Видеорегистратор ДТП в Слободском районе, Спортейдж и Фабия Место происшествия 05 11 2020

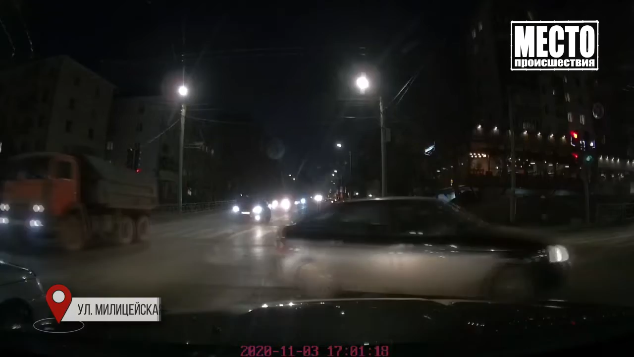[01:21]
Мужчина на «Приори» при повороте налево не пропустил водителя машины с камерой. Неопытный водитель необдуманно перестроился в левый ряд на улице Ленина. Девушка за рулем легковушки включила сигнал поворота, но, видимо, не взглянула в левое зеркало. Там она точно бы увидела попутную машину.
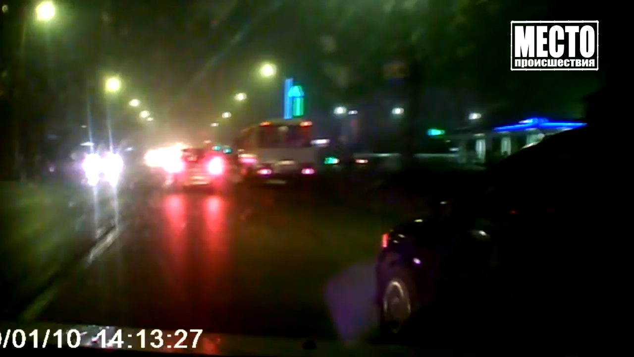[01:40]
Проехал по встречке мотоциклист на улице Попова.